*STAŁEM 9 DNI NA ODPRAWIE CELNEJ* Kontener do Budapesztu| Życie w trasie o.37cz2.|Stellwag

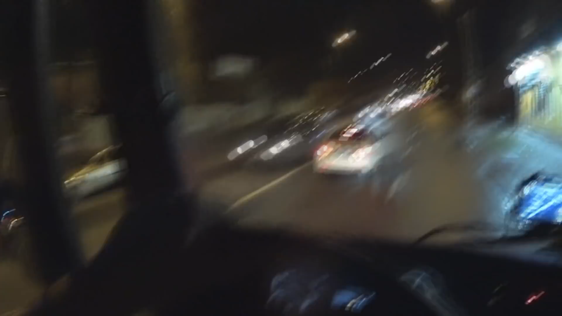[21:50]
Chyba. Dobra. Przecykujemy się tu. Kurczę, ale tutaj dziury są. Fajnie. Palę wroty i grzeję byle szybciej.
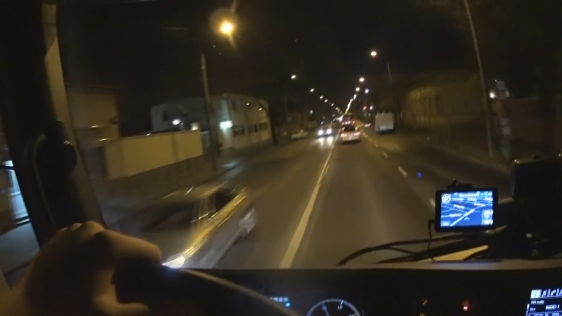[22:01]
Znaczy byle szybciej. Normalnie, no ile mi się uda ujechać, tyle uda mi się ujechać, co nie? Ale przede mną ogólnie 860 km mam do zrobienia. No i muszę podjechać na stację Shell, bo mogę kartą paliwową płacić. A jakby mi się nie udało dostać papierów, to tu miałem sobie stanąć na weekend tym razem. To też niedaleko, bo 2 km i tam widzę, że też by dało radę się przytulić samym koniem do poniedziałku.
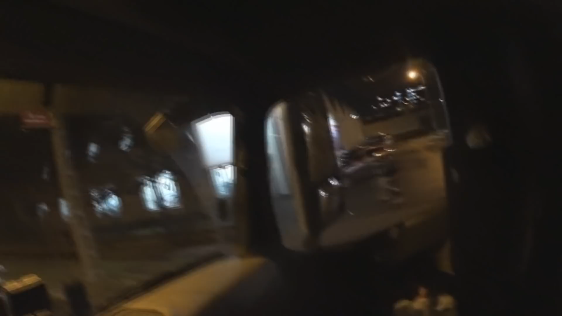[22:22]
857 na tą chwilę pokazuje mi nawigacja. Że planuję minąć Pragę, chociaż jak minę Pragę, to będzie fajnie. W sumie to i tak za wiele tutaj teraz nie pooglądamy razem, bo ciemno będzie. Wyjadę tutaj z tego, wskoczę na autostradę, to mam do granicy ze Słowacją jeszcze.
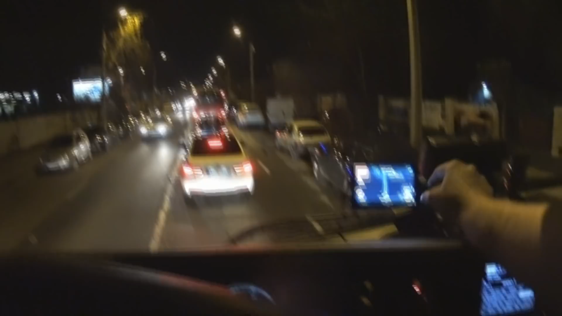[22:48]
Do granicy ze Słowacją mam, moi drodzy, 200.
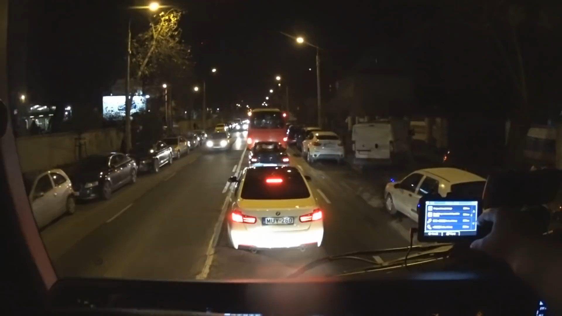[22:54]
Do Czech mam 301, a do słowackiej strony 221. No i gnamy autostradą. Lecimy teraz już w kierunku Gioru. Gior, Rajka. W Rajce będziemy przechodzić na słowacką stronę, kierunek Bratysława.
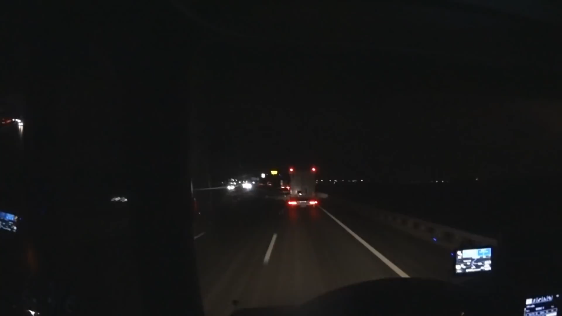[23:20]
No mamy troszeczkę do granicy, więc wpadniemy. Akurat to już będzie puściutko. Od północy zakaz na Słowacji, więc mam nadzieję, że nie będzie jakiegoś tam za dużego ruchu. 80 km mamy raptem przez Słowację, także powinno mi się do 24 udać opuścić Słowację.
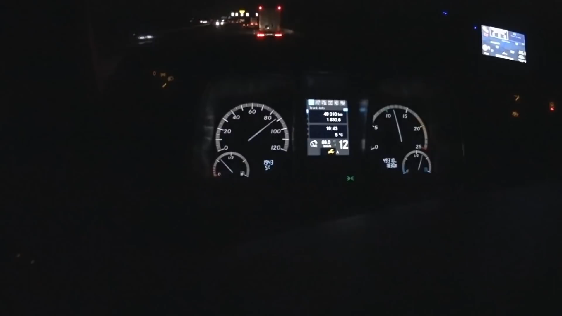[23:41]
Jest godzina 19:43. My kierujemy się na M0, tak jak są znaki podane. Widzicie, dwoma pasami można jechać, nie można jechać trzecim pasem, lewym, skrajnym. Mamy tutaj, obieramy kierunek Gior, M1 w stronę Austrii, tylko tyle, że my potem odbijemy na Bratysławę. A na Austrię będzie prowadziła inaczej tam kawałeczek autostrada. Zjeżdżamy teraz na wagę właśnie.
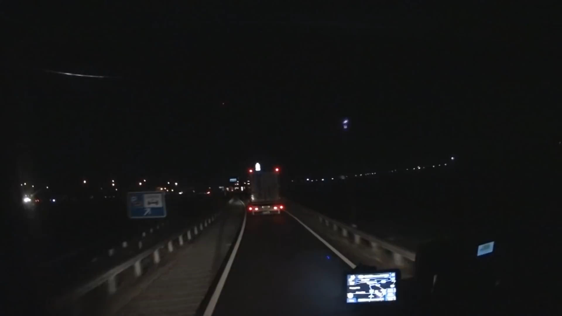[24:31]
A tak to tylko się po prostu przejeżdża tak zgodnie ze znakami, żeby można było potem dalej na autostradę sobie pojechać. Także zjeżdżamy. Nie wiem, kurczę, czy źle nie spojrzałem, czy nie miałem wolnego pasu, żeby pojechać. Ale trudno, przejedziemy przez przez wagę nic nam się nie stanie, bo tu widzę, za mną też DAW zjeżdża.
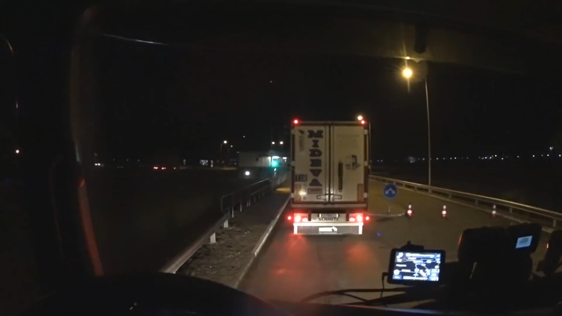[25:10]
wygląda waga tutaj. Bo to jak za dużo wskaże waga na tym, za dużo wskaże im tam waga, jak to siedzie na full załadowany, to wtedy właśnie tutaj ściągają, nie? Jak nam się zapali zielone, to będziemy mogli wjechać. A tu widzę, sporo samochodów objeżdża. No nic, trochę stracę czasu, ale trudno się mówi.
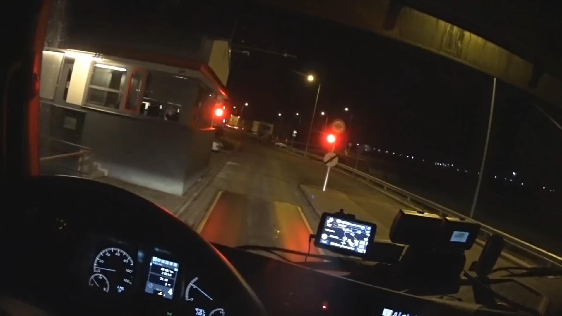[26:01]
Dotrzymujemy się. Już wjedzie całość. Zważyło i możemy wyjeżdżać. Także widzicie, jak wygląda waga na Węgrzech. Jak się sprawdza ciężarówki, jak się tutaj ważą.
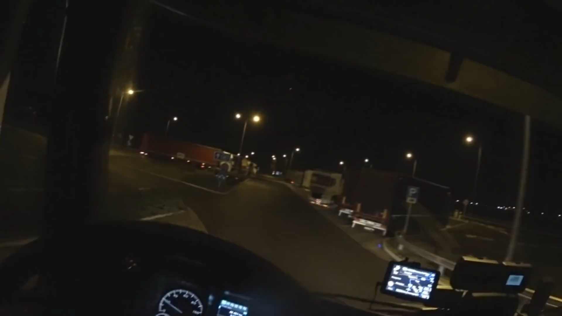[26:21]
Że wyjeżdżamy teraz normalnie na autostradę. Widzę, tu rajki nawet są wolne. To tam Romanian guy? Kurwa, tyle miejsca po chodniku. Znak jeszcze przestawił. No i wjechali im do Bratysławy. Nie wiem czemu, ale tam, nie pamiętam, czy tam jest tunel, czy nie, na tej autostradzie, ale jest zamknięta ta autostrada z Wężka i tutaj wszystko przez miasto do miasta schodzi.
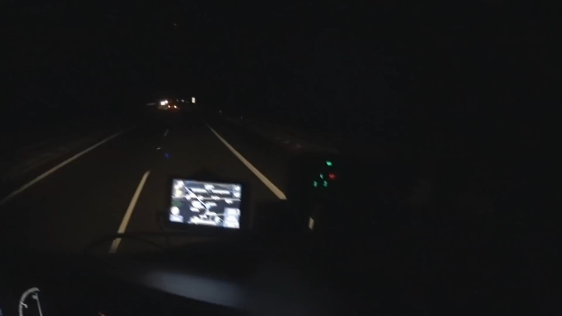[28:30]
Napięcie osi na pewno jest dobrze nastawione, bo już to obczajałem w necie. No i jedziemy. Jedziemy, 29 minut jeszcze mam do ewentualnej pauzy. A do granicy z Niemcami 426 km mi tu pokazuje nawigacja.
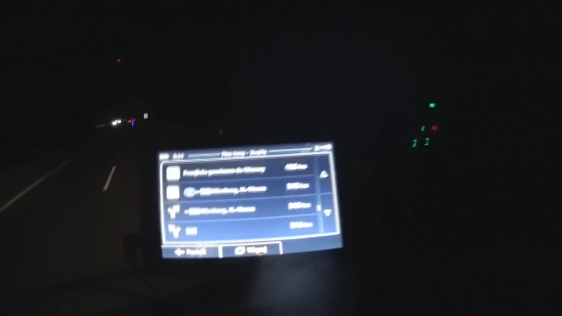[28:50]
Tak więc rujemy. Pół godzinki jeszcze jazdy. No to zaraz to jakiś parking sobie obczaimy. Nocka na razie idzie jakoś takoś. Największy ruch był w sumie na Węgrzech, bo to jak już Słowacja i Czechy, to tutaj teraz to już będzie spokojnie jak na wojnie. Zresztą to zawsze nocą spokojnie jest, dobrze się jeździ. Mamy godzinę 2:53. Przejeżdżam przez Pragę.
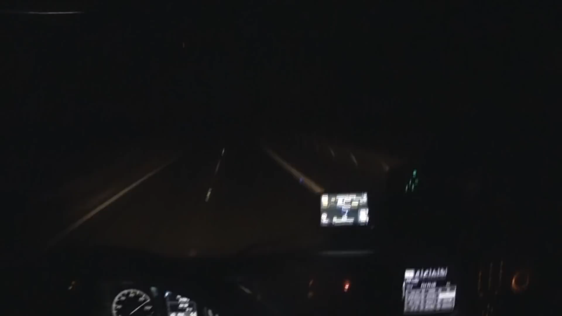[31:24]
Ja zaraz będę zjeżdżał na parking i zaczęło mi tu padać, tak za Pilznem kawałeczek zaczęło pokropywać, a teraz tu dojeżdżam do Rozwadowa. No, mam 2000 metrów do parkingu, na który mam zamiar zjechać i 10 minut jazdy jeszcze, także wpadnę to na takiej końcówce czasu. Mam tylko nadzieję, że uda mi się tutaj miejscóweczkę znaleźć,